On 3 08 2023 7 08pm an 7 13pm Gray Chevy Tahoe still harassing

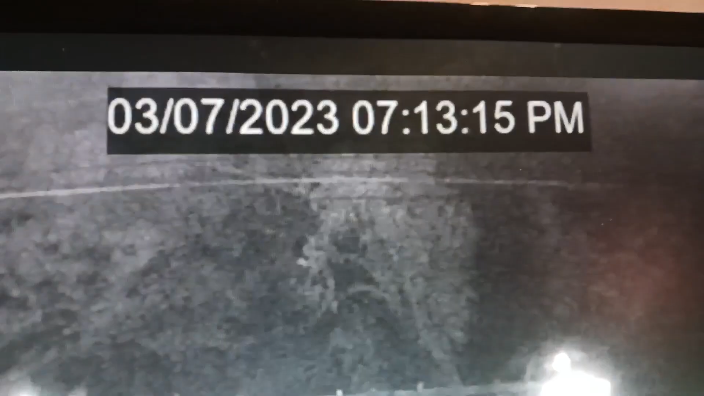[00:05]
There's the time stamp and date.
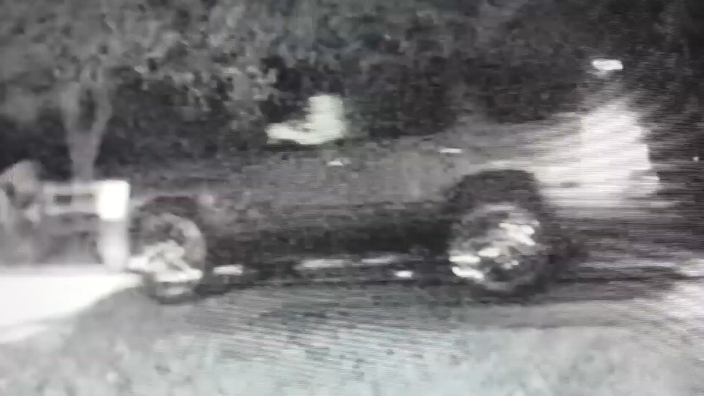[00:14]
Look at him. He's over here in the other lane. Earlier he came in, as you can see, almost running head on into another vehicle because he's in the middle of the road, taking up both lanes. You can tell it's the same vehicle.
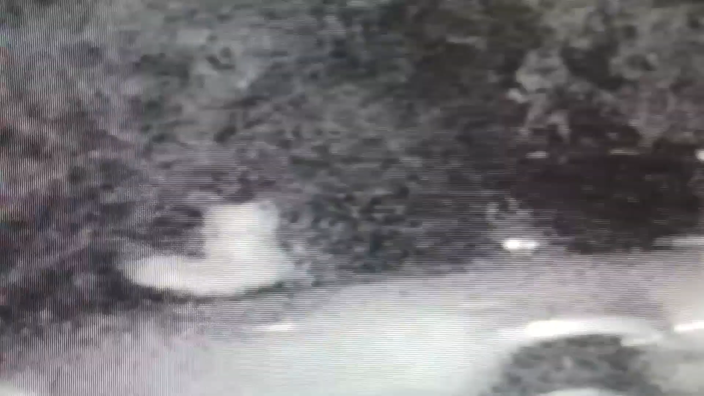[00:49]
You can tell it's the same vehicle because there's the writing right there on the side window.
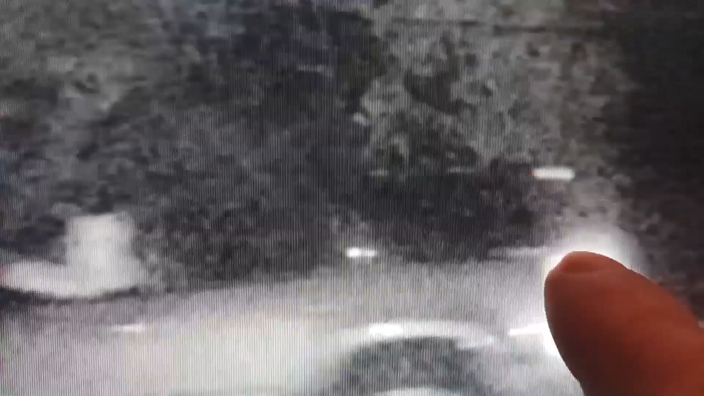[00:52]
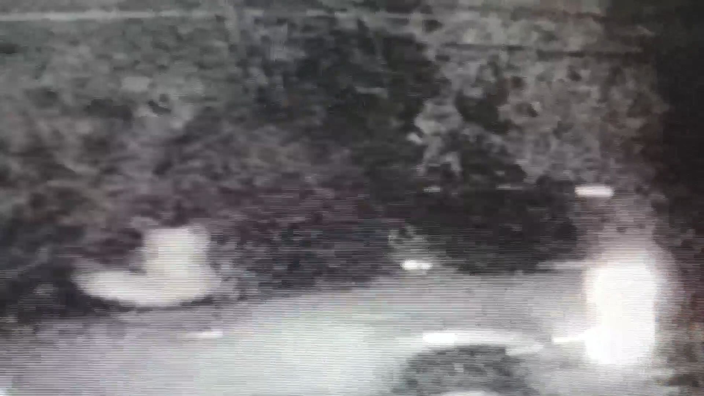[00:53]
And I think it's his IP address or email address for something, or TikTok page or whatever it is. Really? You gotta be stupid? Oh my God. Look how stupid can be.
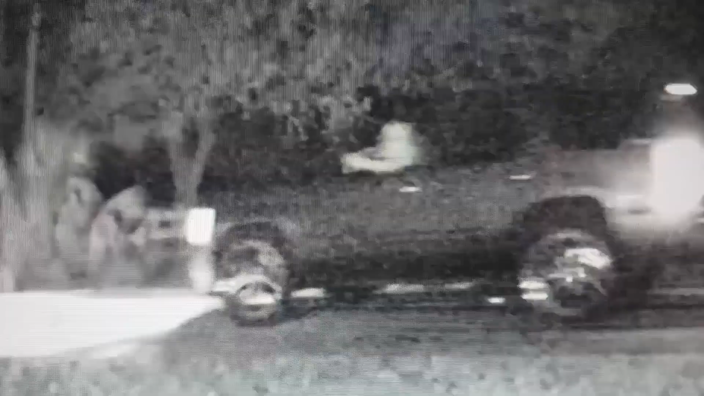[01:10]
Look. That is stupid. Petty. And harassment.